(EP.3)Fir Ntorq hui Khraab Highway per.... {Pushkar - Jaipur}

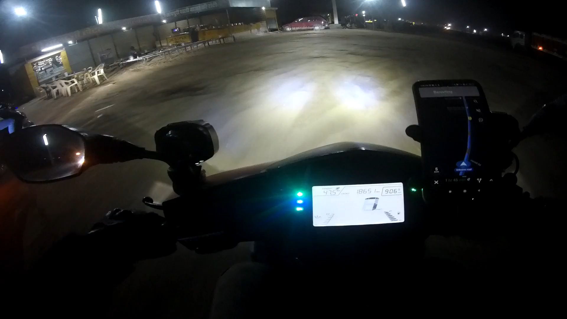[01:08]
तो भाई अभी यहाँ पर आके रुके हैं एक ढाबे के ऊपर और 9 बज रहे हैं और अभी भी डिस्टेंस है 85 किलोमीटर।
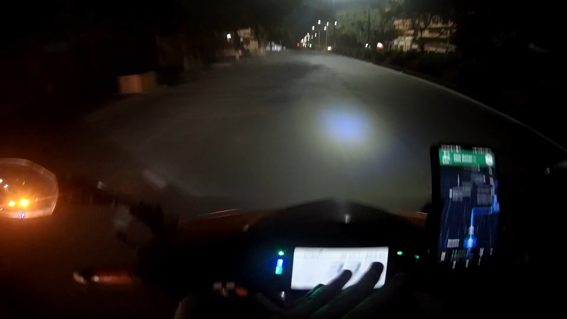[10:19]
ये रूट हमारा हवा महल के सामने से होने वाला है भाई, और मिस हो गया।
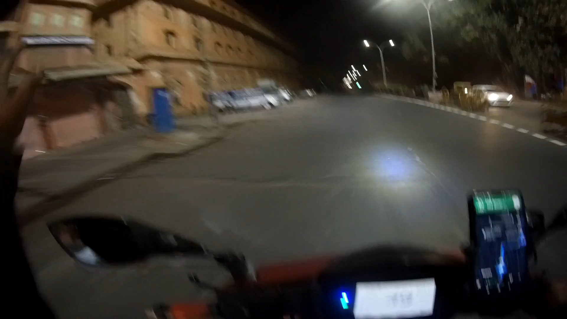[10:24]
और ये सारी लाइट चली गई, देख रहे हो आप, मतलब साइड में जितना हमारा ये वो है ना पिंक सिटी है, पूरी पिंक सिटी की लाइट गायब हो चुकी है।